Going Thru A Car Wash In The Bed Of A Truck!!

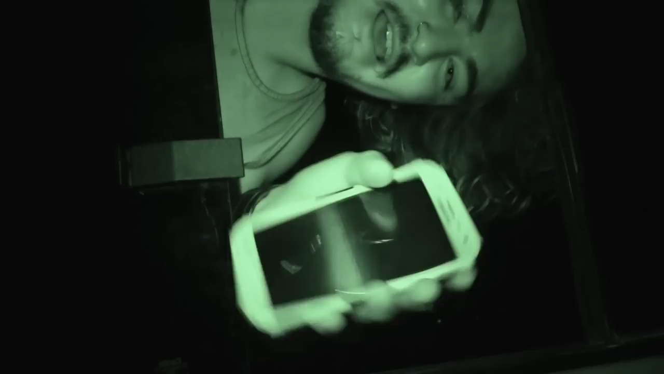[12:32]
He's still trying to put it in his pocket.
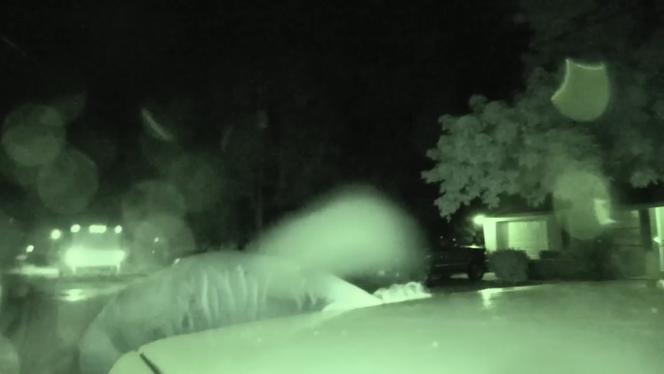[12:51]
I just threw up from laughing. That was weird. That's never happened before.
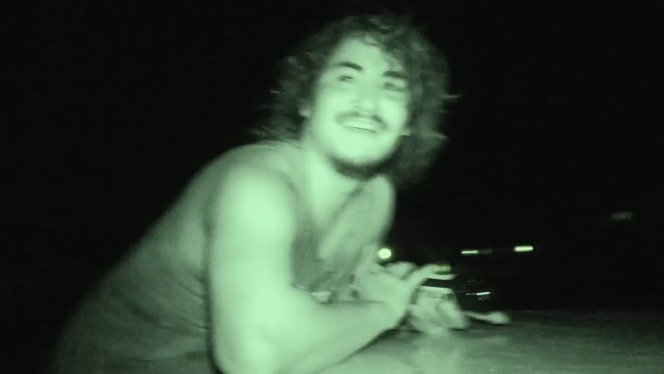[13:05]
That is a baby. Why is there so much water coming in here?
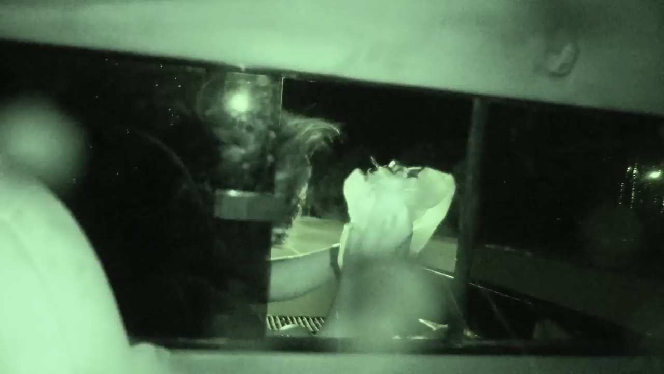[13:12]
Out the back. Gus, go get it. Dude, literally, Gus is the freaking most wild person.
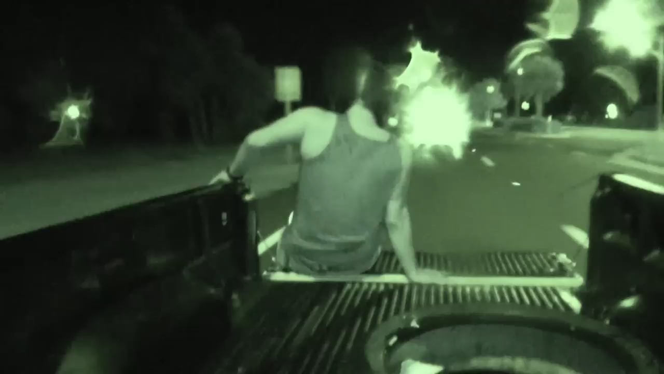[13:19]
Gus, what are you?
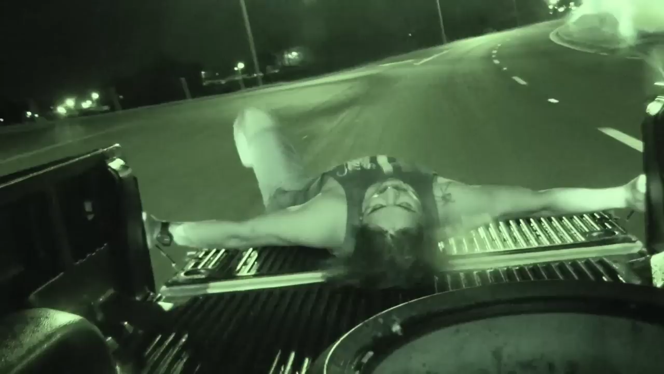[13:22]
On the ground. What is he doing, dude?
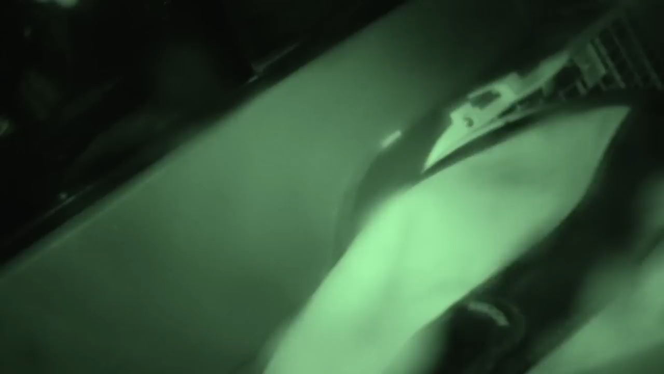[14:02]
What the? Climbing on the outside of the car. Go ahead, you're going to get hurt. Stop. Do what? He's trying to get in my window. What should I do?
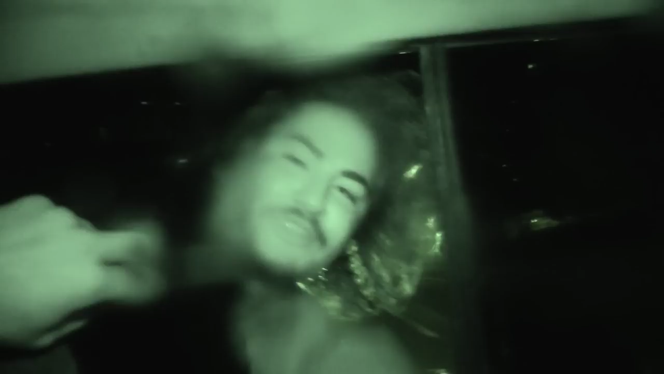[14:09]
So I'm putting my finger in it. I can't even fit. I can't fit through it. Just like the tunnel. You just spit in my face.
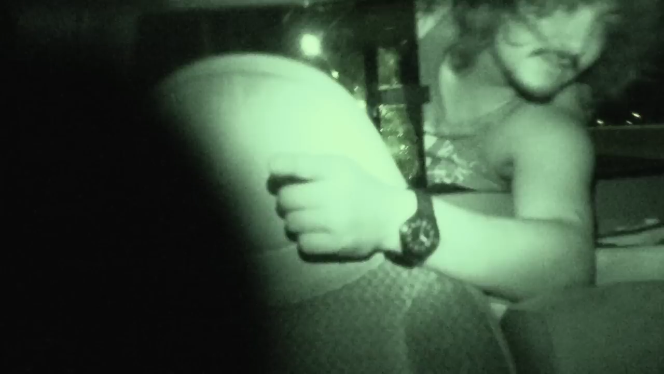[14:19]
You spit in my face 2 seconds before that. But it was hilarious. It was funny when I did it. I can't do it. Look at him. Is he okay? Is he gonna get like hurt?
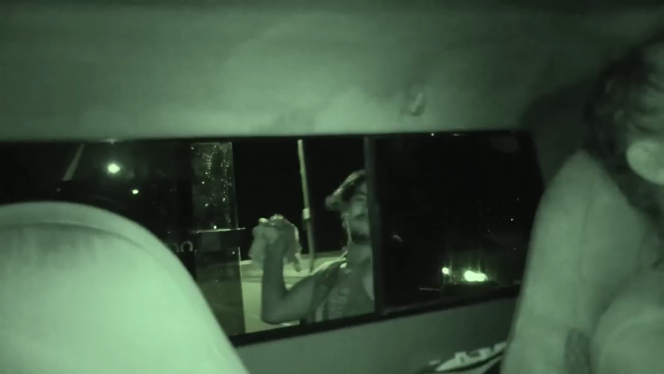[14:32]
What is he doing?
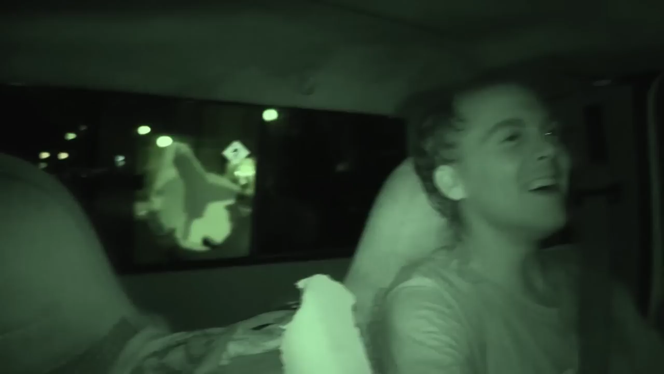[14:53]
What the heck, man? That was my cooler. What the heck? I'll buy you a new one. What is he doing? It's a tire. Look, It's on the front. Put your windshield wipers on.
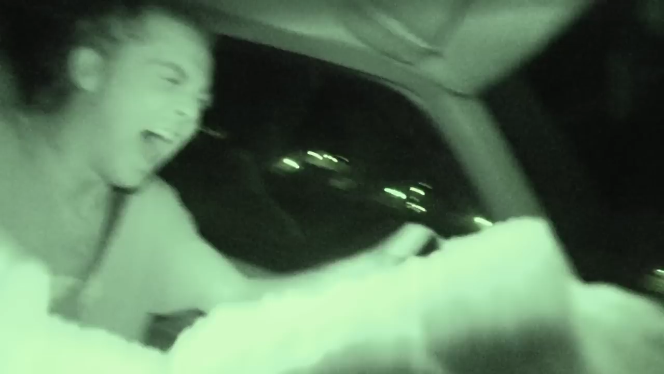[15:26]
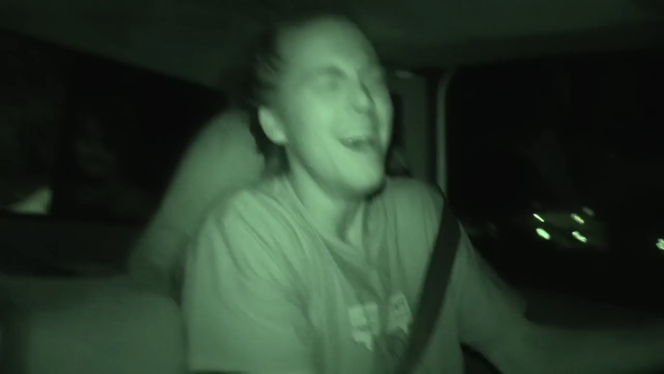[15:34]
We just wiped the car into the road. My tire. Oh. Where's my phone at, dude? Your phone? Dude, what have you been doing the whole freaking time, dude? Look at this cooler, man. Oh my gosh, dude, that's my cooler. Just tries to jam it through the window. He did. He did jam it through the window. Oh my god, that's so funny. Holy crap. Where the heck is he? Who, Gus? He probably jumped out. That freaking tire.
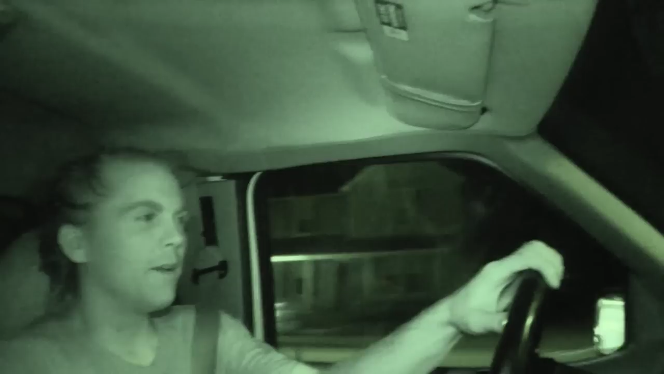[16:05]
I can't believe it moved the tire. I know. I don't know my phone at.
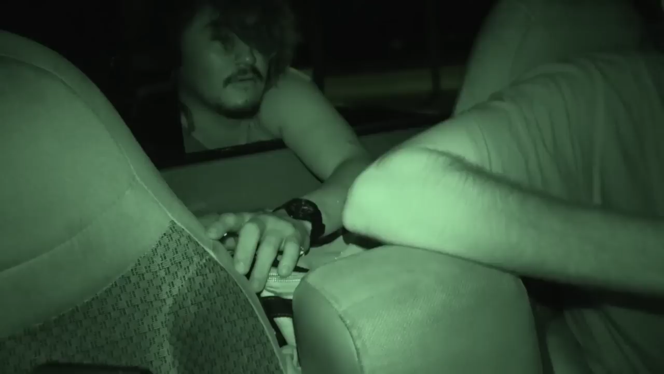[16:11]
What's your number? You know my number. No, I lost all my contacts. That don't matter. 7-Eleven? 7-Eleven.
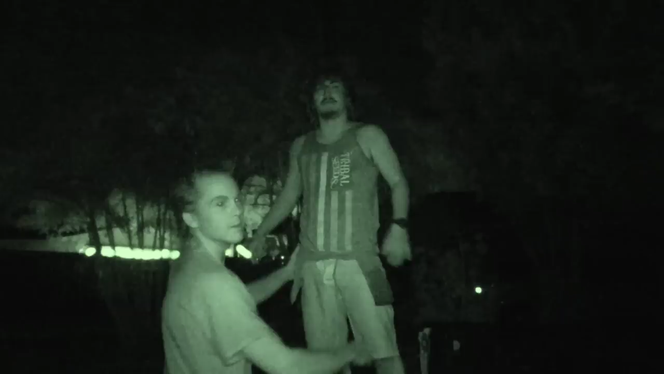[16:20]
Come here, sweetie. Once. Come on. You and him. Come on. Don't be scared. Twice. Don't be scared. By who? Come on. Come here, sweetie. Come on. Come on. I'm going to carry you down. My pants are upside down, dude. My pants are upside down. You're a heavy little fella.